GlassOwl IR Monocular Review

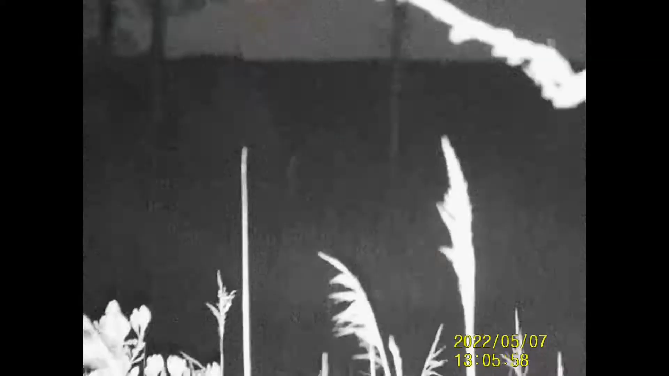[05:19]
we're recording now and uh you can see what's happening here as i zoom in into the marsh
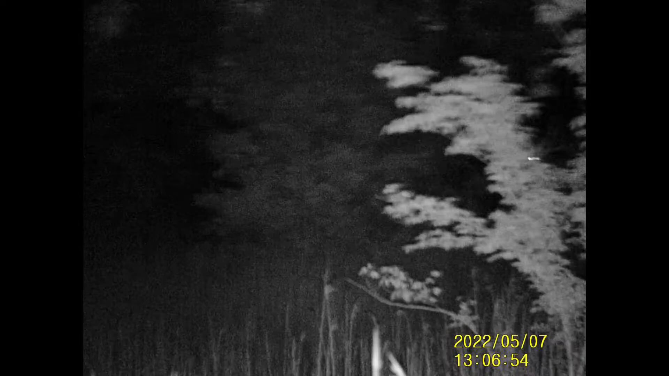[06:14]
see the top of the marsh grass there yeah yeah so that's not bad this is this is a fairly close tree that you're looking at right now yeah but if if
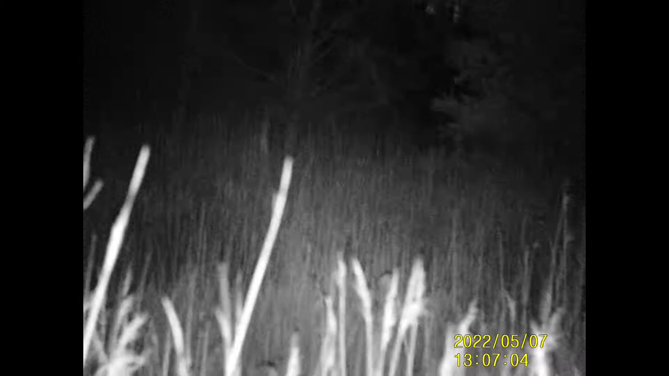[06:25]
i move this away keep the camera there look
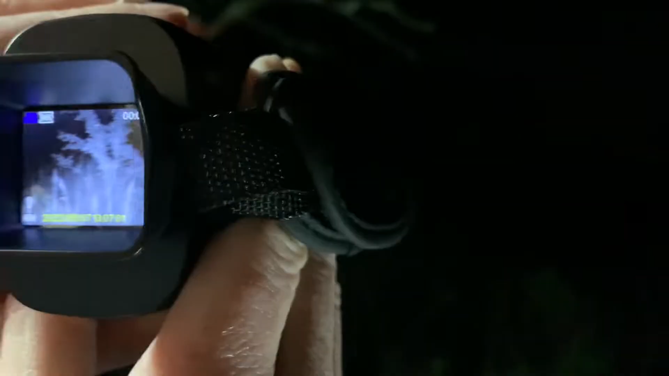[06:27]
keep the camera there see it's pitch black it is it is very
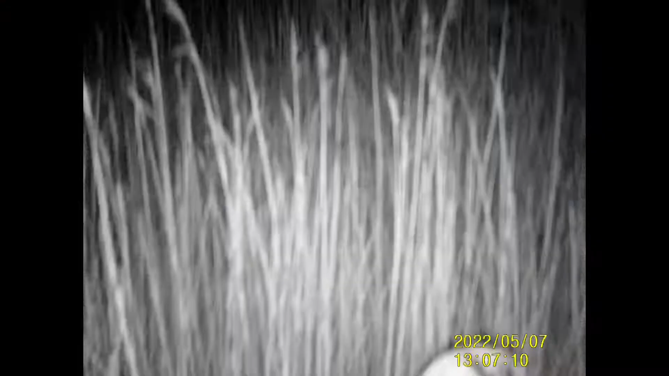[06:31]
very dark we do have some lights up here and stuff and you can kind of see them yeah
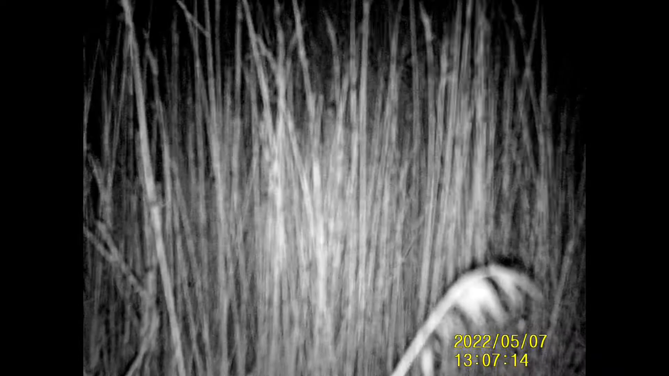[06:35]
you can see but when i shine it down to the marsh grass you can see the ir light that's actually projecting out of this